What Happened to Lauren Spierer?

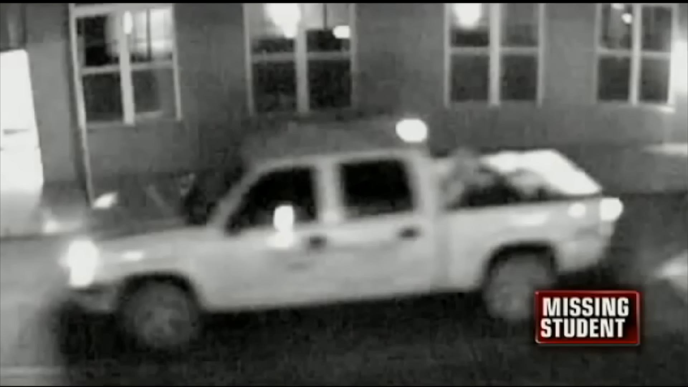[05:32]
Now, that night, security footage showed someone in a white pickup truck circling the block near where Lauren was last seen. Late at night in a university town known for partying with a lot of drunk women around.